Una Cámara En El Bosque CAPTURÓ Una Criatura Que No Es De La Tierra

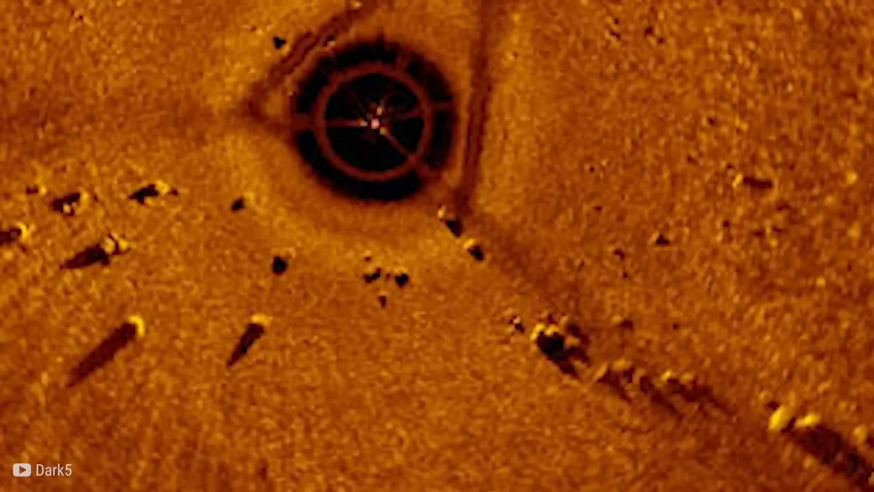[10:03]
consta de una serie de grandes piedras verticales dispuestas en un patrón circular o semicircular.